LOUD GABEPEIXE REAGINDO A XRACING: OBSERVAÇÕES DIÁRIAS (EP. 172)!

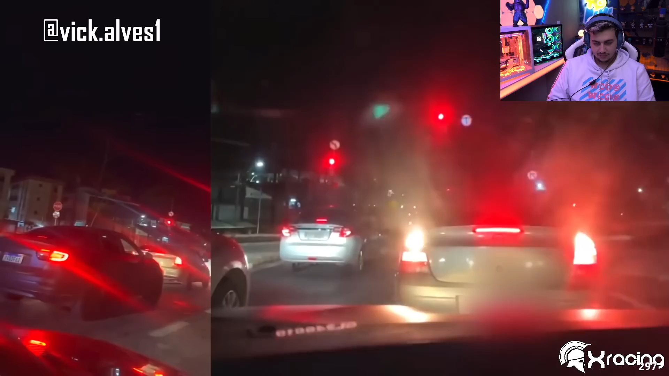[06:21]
Ô, Carla, se você estiver na live aí, mano, aciona o 190 aí na direção que tá indo aí pra mim. Aciona o 190 na direção que tá indo aí pra mim. Cadê o bode mais? O que tá acontecendo ali? Alguém chama aí, mano. Chama aí pra mim aí, ó, o 190. Alguém na direção que eu tô indo aqui, galera, ó. Ele tá me levando pra favela, mano. Ele tá me levando pra favela. Caralho, a mina tá, era a mina, o cara. Salve, tava nós fazendo Uber, tava fazendo Uber gravando, mano. Tava em live.
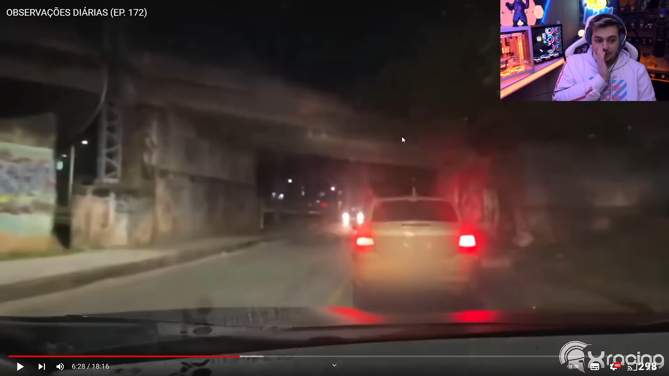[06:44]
Cara, tava em live. Vamos ver o que, que vai dar pra ele aí, então. Que isso, mano?
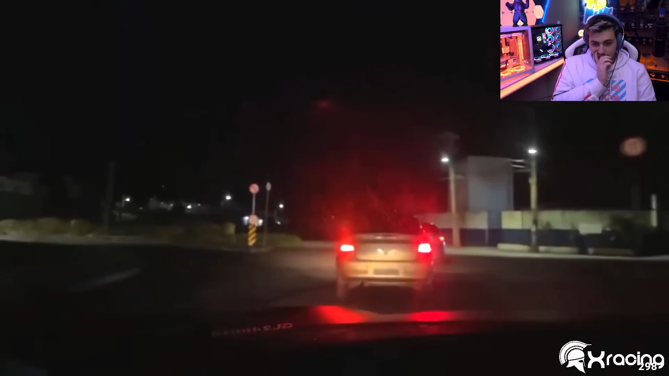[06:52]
Ô, velho, não acho uma viatura na rua, mano. Não acho uma viatura, ele tá me levando pra favela, mano. Ele tá indo sentido Alto Veracruz, você pariu, mano. Ele quer ir atrás do cara lá, ó. Mano. Mano, a influenciadora postou.